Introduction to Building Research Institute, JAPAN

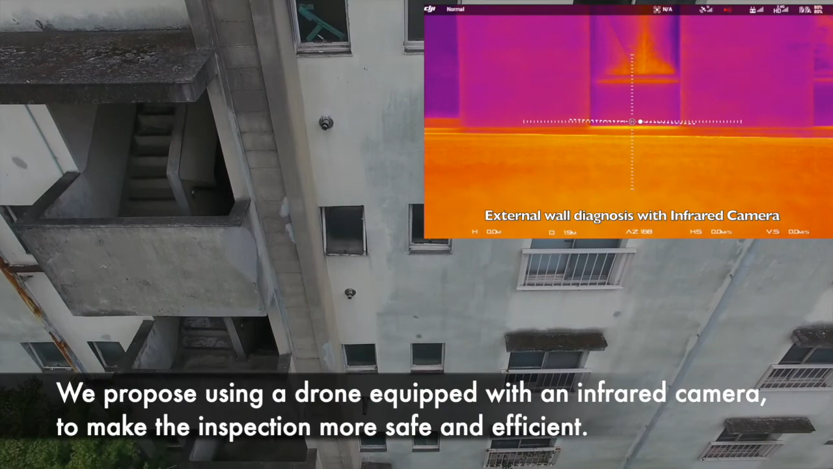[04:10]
We propose using a drone equipped with an infrared camera to make the inspection more safe and efficient.